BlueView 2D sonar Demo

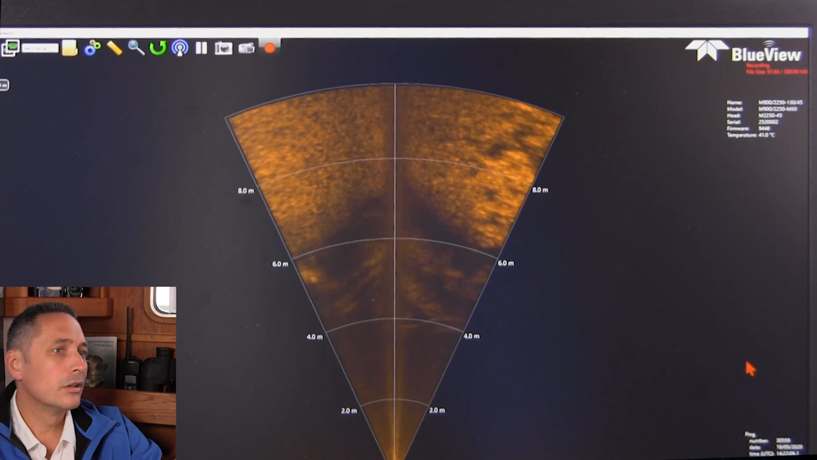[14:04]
Increase the range scale a bit. Start searching for some new objects. Just zooming in here with my mouse. Really easy to use the display, really intuitive.
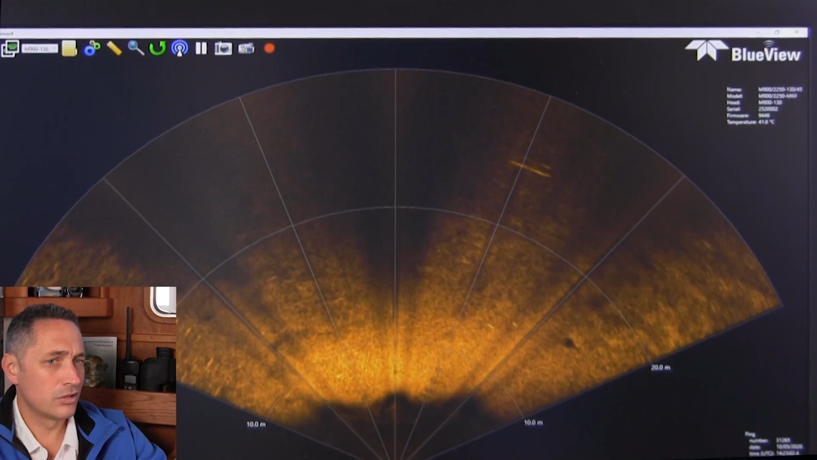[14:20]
I'm not using the keyboard very much. I'm pretty much just using the mouse. I'm going to increase the range scale now.
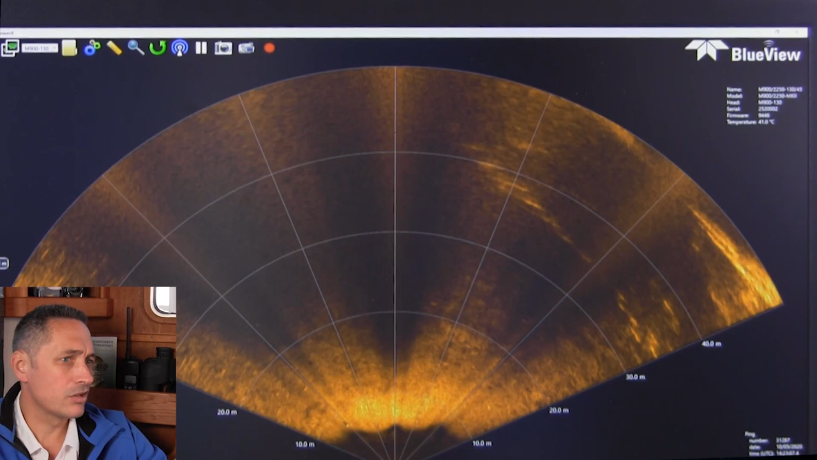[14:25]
We're moving ahead. Going to look for some other objects to get some Vader on.
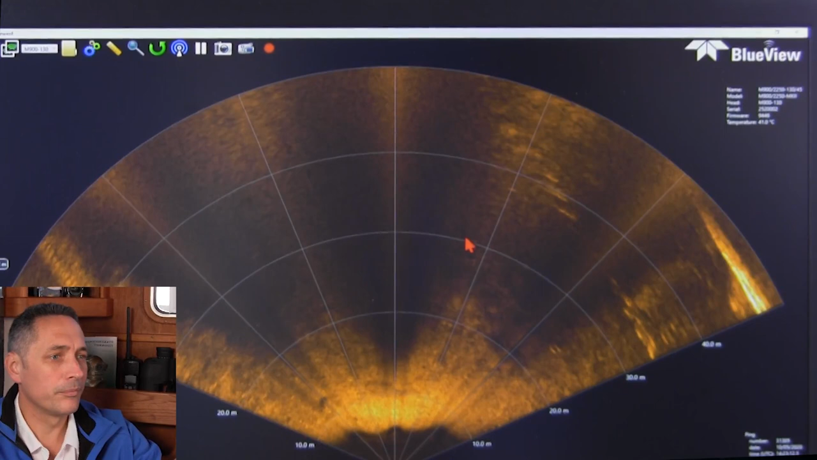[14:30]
Flip over now. You'll see what we've done is we've prioritised giving the best possible wide area coverage on the 900 kilohertz. And that's meant that we've reduced the two megahertz.
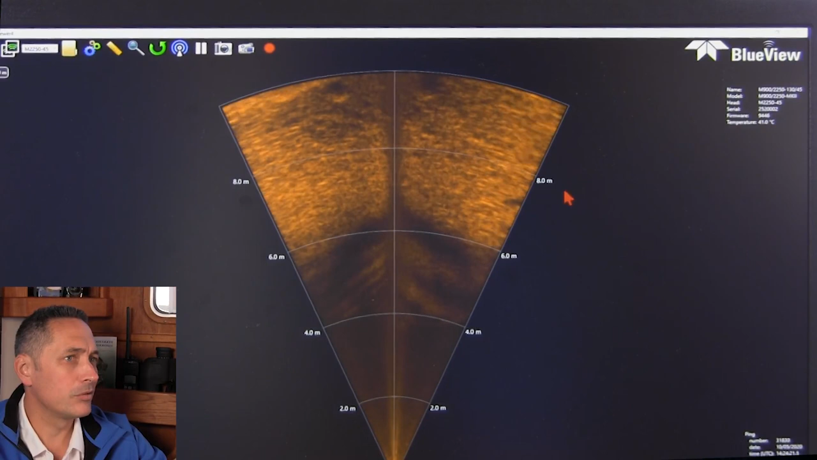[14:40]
So now we can see the key wall over here. So I'll just show that what you can do easily. So here we've got a small object in front of us here. Some fish over here.
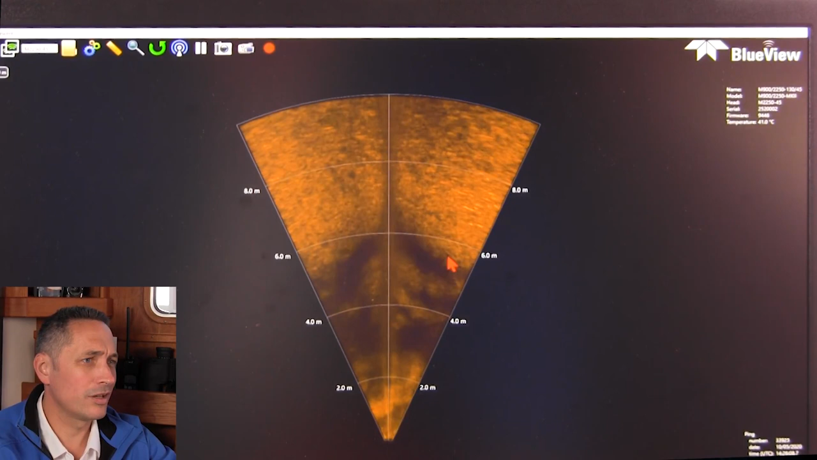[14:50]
You just saw them for a split second.
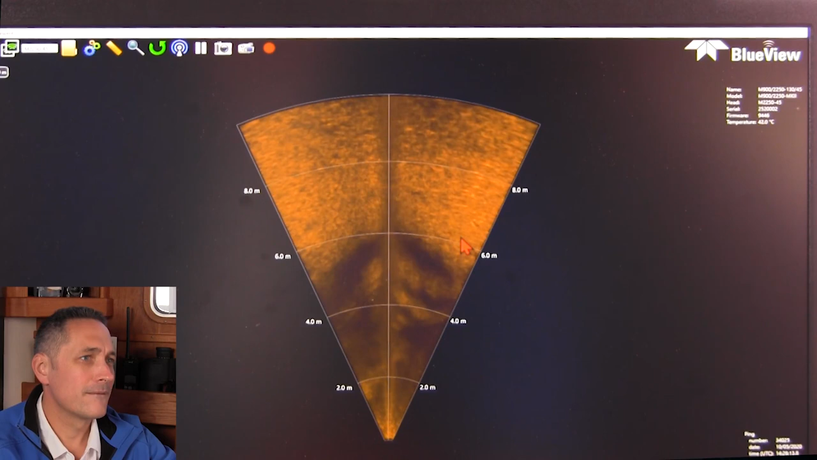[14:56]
We'll just go to 900 kilohertz again.
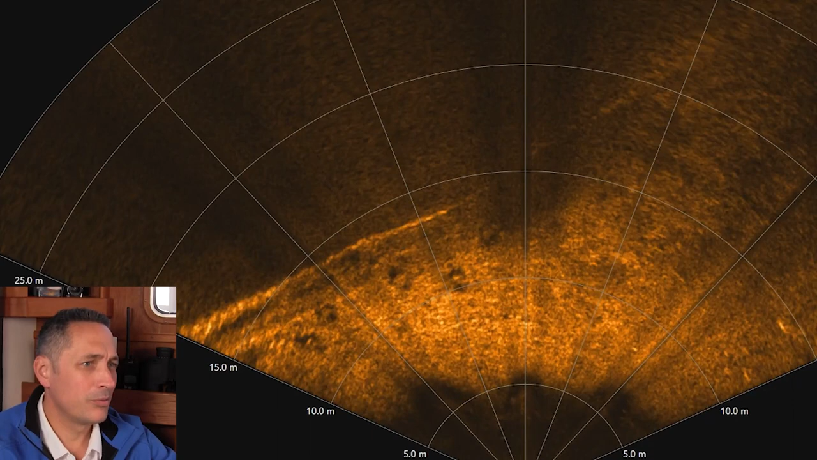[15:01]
And we'll pick the fish up again. We see lots of tyre objects around. Just to show you here, of course, now that we've been recording some data, I'll just record some data for a few seconds here.
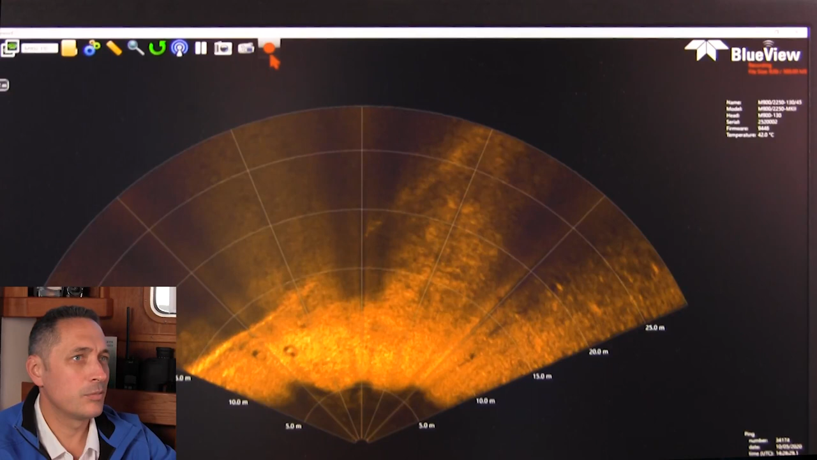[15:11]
It's possible when stopping the recording to go in and make your own file name over here.
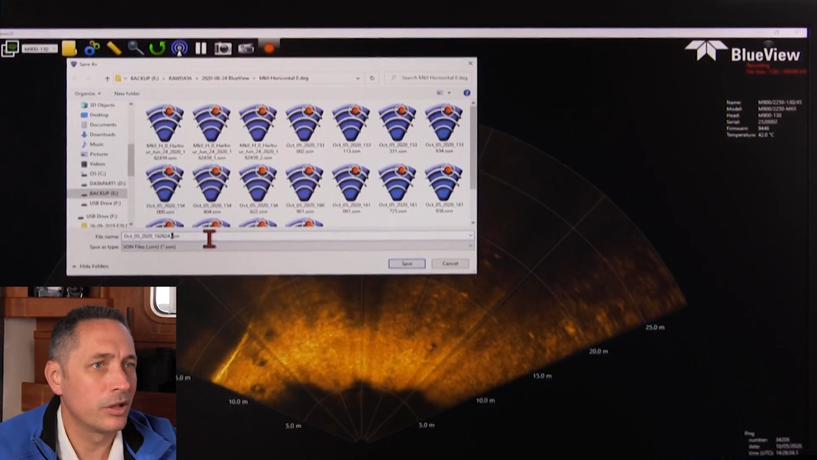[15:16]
So we could call this tyre data T and then record it just like that.
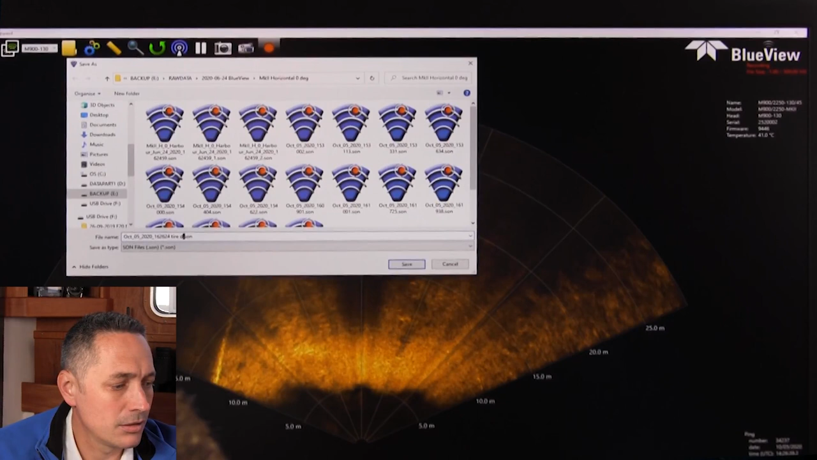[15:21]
Pretty simple. We can see some kind of object moving over here. Can you see that?
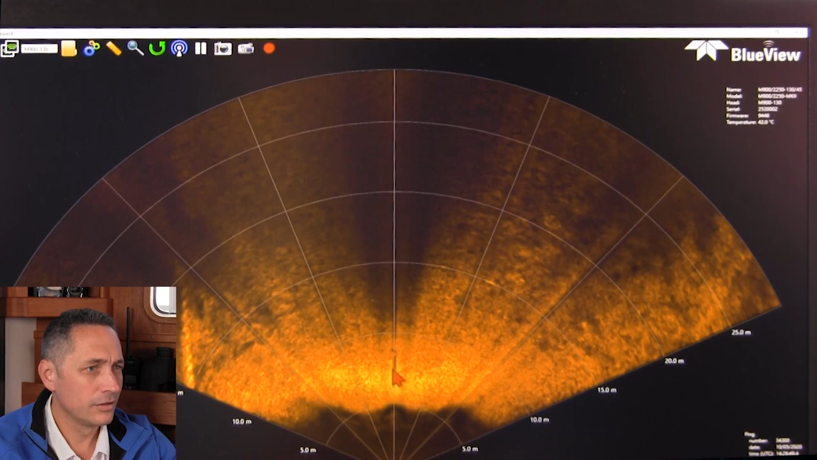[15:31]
It could be a fish in the shadow from a large fish. It's quite interesting actually. Cool to be our aspect angle changing to some object.
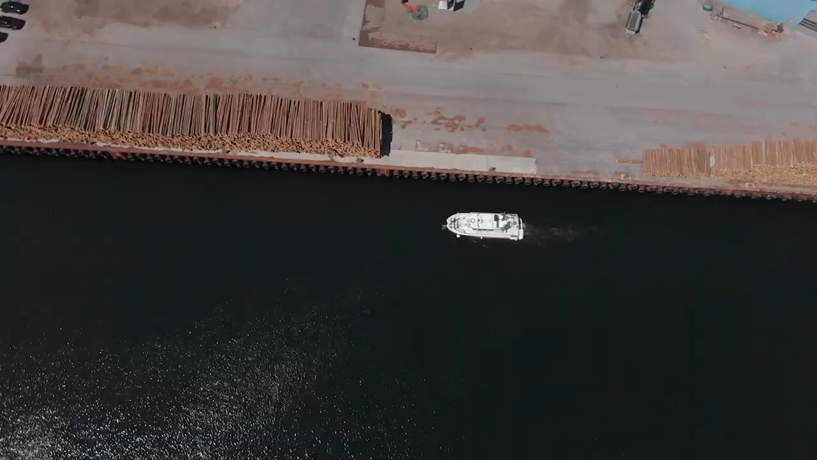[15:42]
So what we did is we took the sonar and instead of
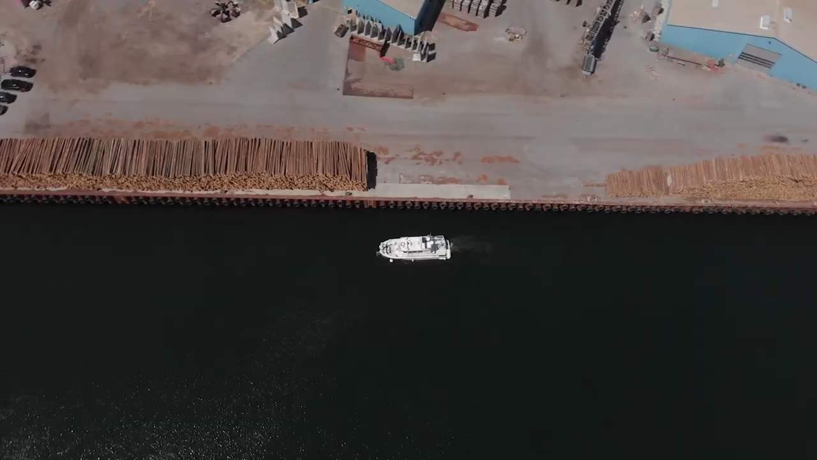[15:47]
having it in the usual 2D forward-looking configuration in the horizontal orientation, we flipped the sonar. Because we've got it on a tilt offset, I can't offset it by exactly 90 degrees. I've got to offset it by a different angle. So I fiddled with it for a second and just got the angle right.
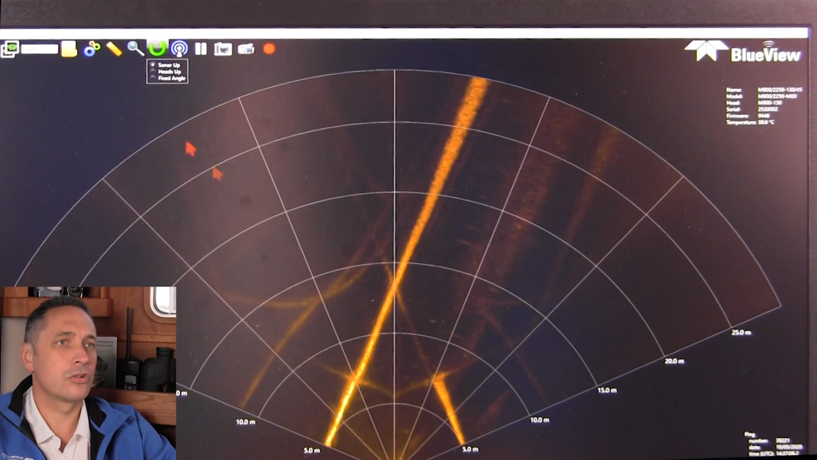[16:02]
Now I'm going to show you that I flipped the sonar and I put in the fixed angle and I'm entering minus 110 over here because that made the seabed flat essentially out here roughly. Maybe I've got to flip it a little bit more.
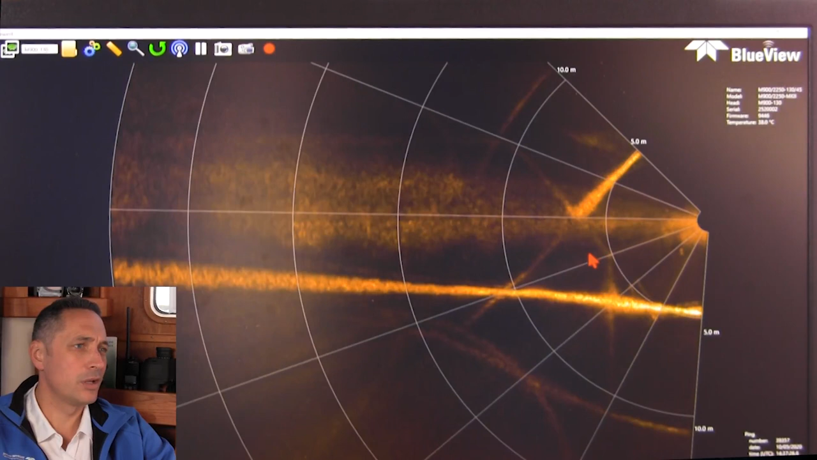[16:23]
And here as we go along the side of the key, what we'll be able to see is we'll be able to see some keyside scans. So we're still a bit far away from the keyside.
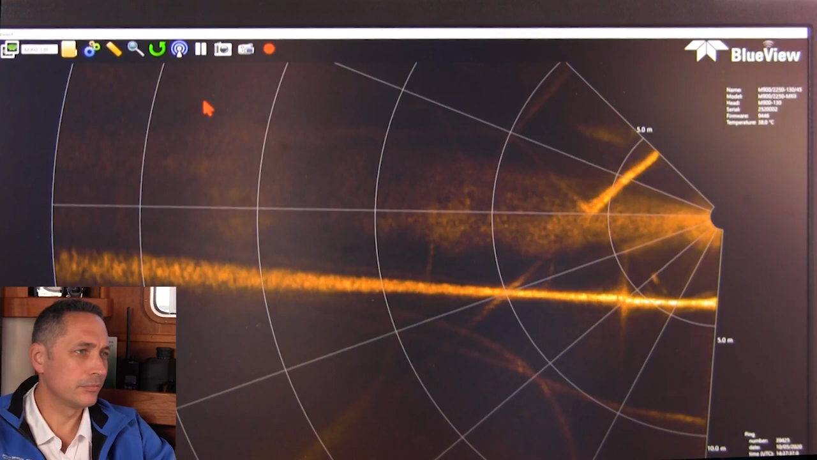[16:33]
I'm going to just start recording here. So now we're doing an inspection and inspection of the pilings. Can zoom a little bit more. So if there was some damage or something like this or something like that, then you would see some, you'd be able to see something visually. It's obviously a really efficient way of doing a scan of a large area.
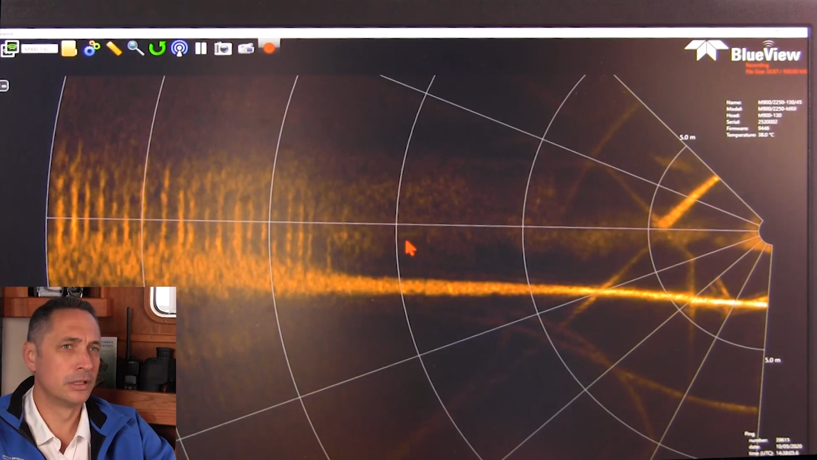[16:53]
When we come pretty close, what I'll do is I'll flip over to the two megahertz so we can get an impression of what the data looks like there.
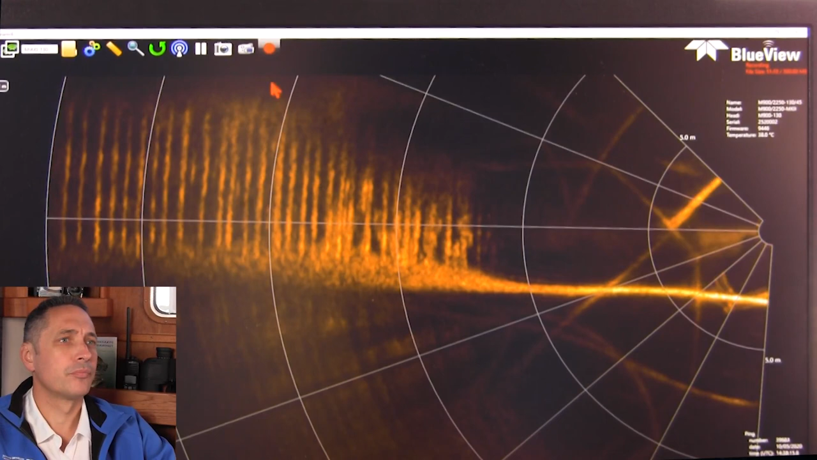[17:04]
Just save this data. And then I'm going to flip over to the two megahertz and see if we get something decent there.